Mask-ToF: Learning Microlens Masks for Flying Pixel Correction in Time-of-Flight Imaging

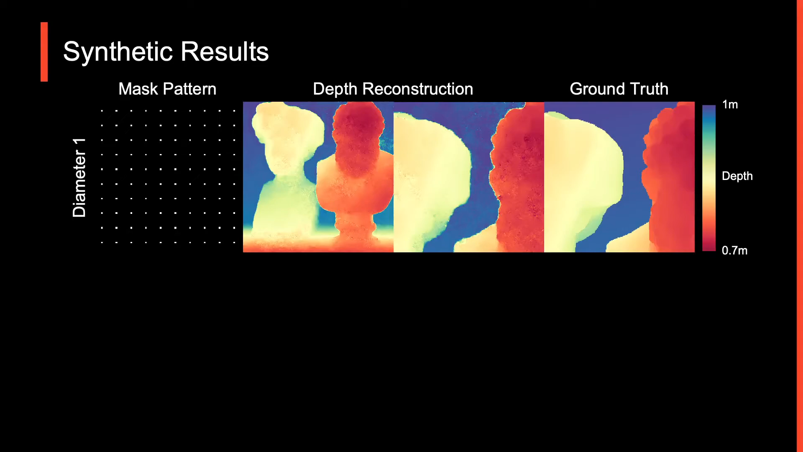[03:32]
while the open-aperture scenario leads to blurred edges with a plethora of flying pixels.
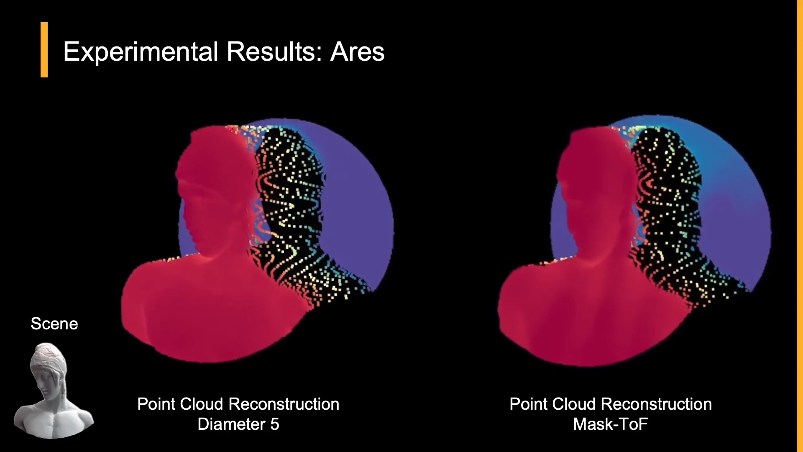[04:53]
All without retraining or fine-tuning the learned refinement network.